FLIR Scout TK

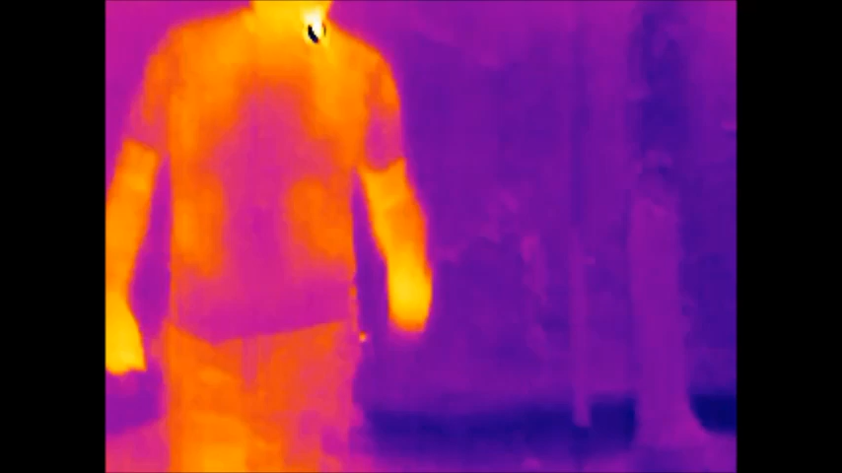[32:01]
to me the iron gives more of a true outline of a animal or a person
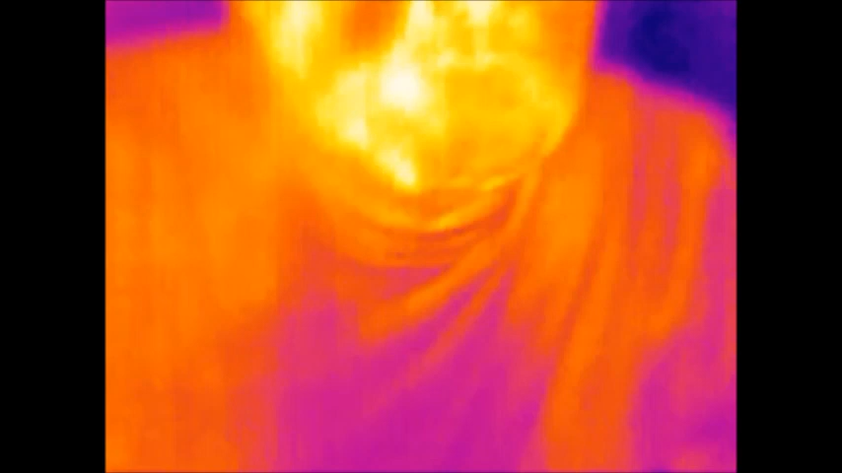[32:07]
more crisp sharper edges around the human dog